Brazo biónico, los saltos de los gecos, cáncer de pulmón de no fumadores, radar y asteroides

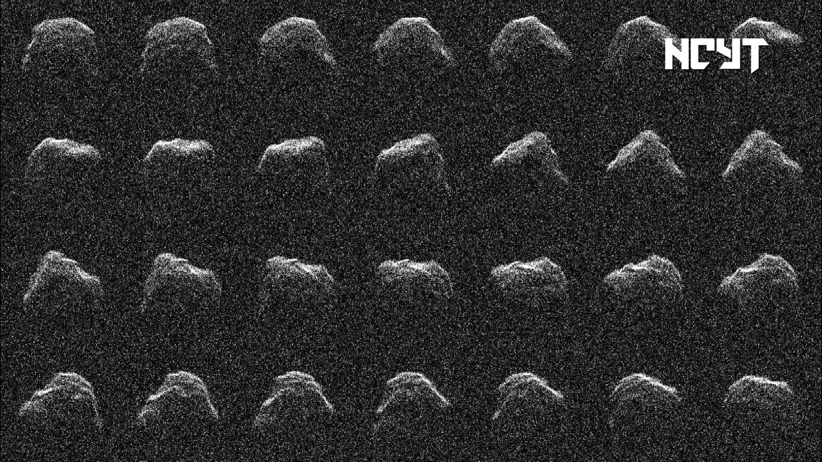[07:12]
Además, la observación por radar puede proporcionar información detallada sobre las propiedades físicas del astro, que solo se podrían igualar enviando una nave espacial y observándolo de cerca. El 14 de agosto de 2021, un asteroide con un tamaño de entre 20 y 30 metros, al que se le dio el nombre de 2021 PJ1, se acercó hasta una distancia aproximada de 1,7 millones de kilómetros de la Tierra.
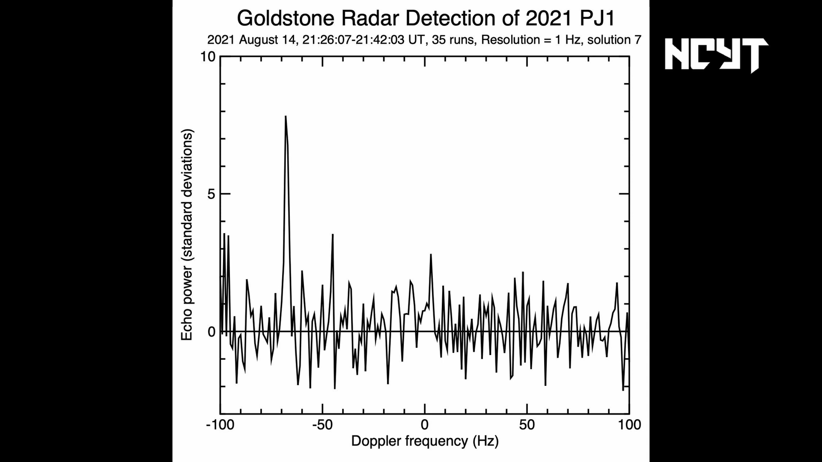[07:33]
Fue el objeto número 1000 de estas características observado mediante radar astronómico. Fue el objeto número. Gracias por ver el video